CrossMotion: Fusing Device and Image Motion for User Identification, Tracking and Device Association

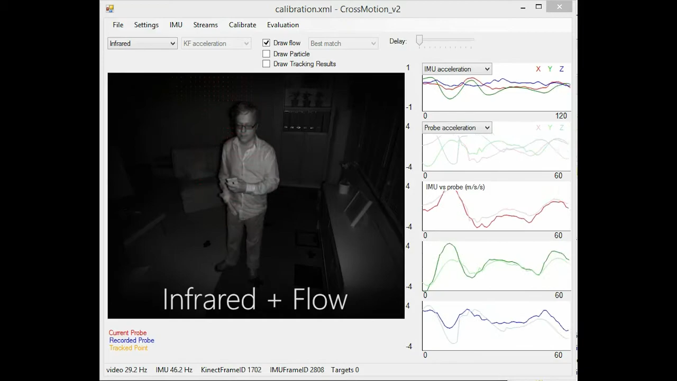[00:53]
Each 2D flow vector is converted to a 3D motion using the depth image.
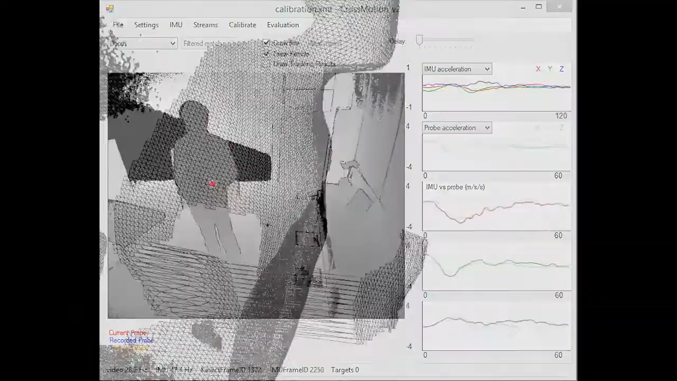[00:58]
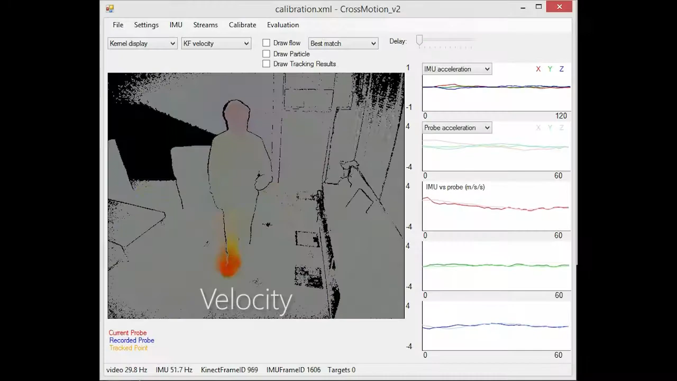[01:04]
The 3D acceleration at every pixel in the image is estimated using a common filter at each pixel. We use the GPU accelerated implementation so that it can run at video rate.
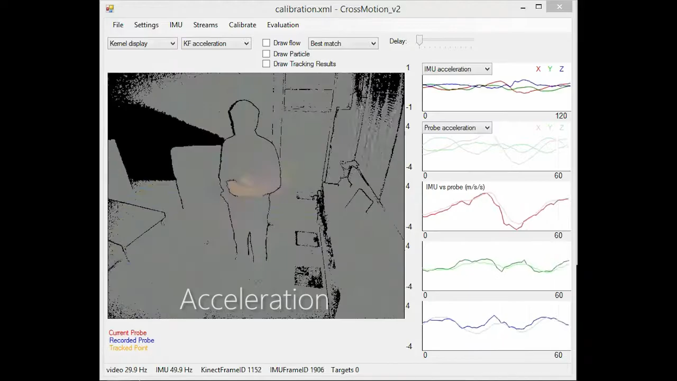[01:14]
3D device and image accelerations for each pixel are compared.
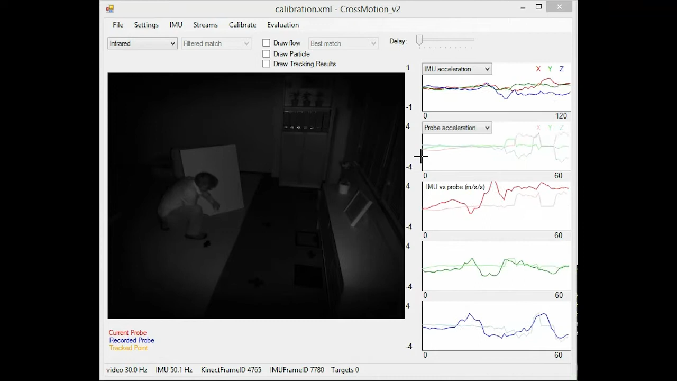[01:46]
Accelerations are compared in the Earth's frame of reference as used by the phone's inertial measurement unit. We calibrate the Kinect camera to report values in the same frame of reference.
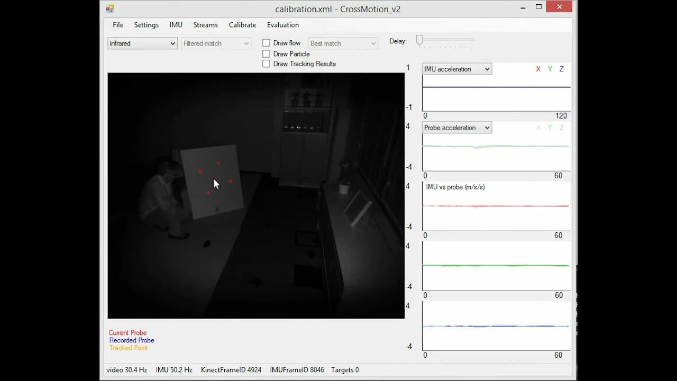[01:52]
Please see the paper for more details.
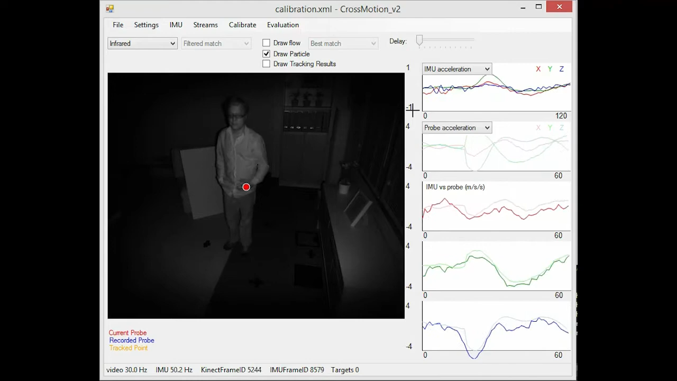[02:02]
CrossMotion's match can be used to track the person carrying the device, but there are many cases where it can also track the device itself, even if it is out of view of the camera. Here we see how the technique works when the phone is in the person's shirt pocket, even with a distractor in the scene. Notice how the body exhibits the same acceleration as the phone, and is therefore matched correctly.
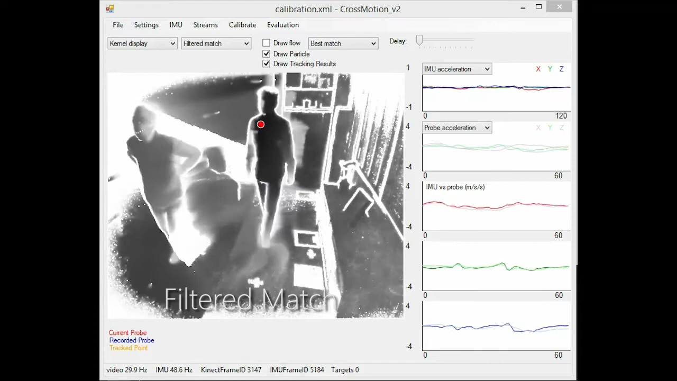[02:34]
The technique also works when the phone is in the person's pants pocket.
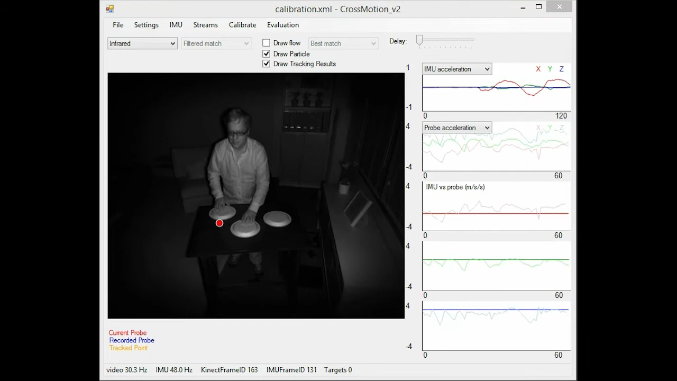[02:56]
This ability to match movement of completely occluded objects makes CrossMotion an interesting compliment to existing video-based tracking techniques.
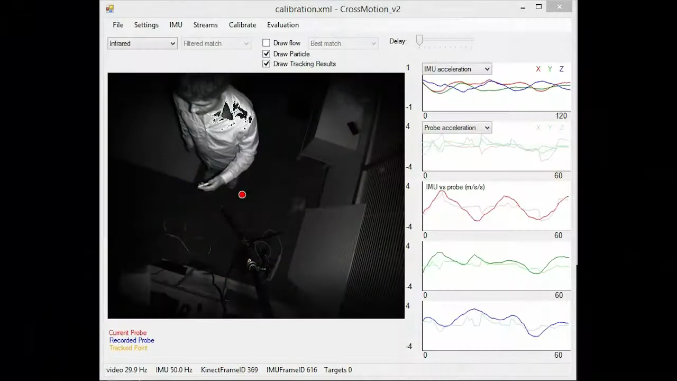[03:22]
Here we show a configuration in which Kinect skeletal tracking typically fails.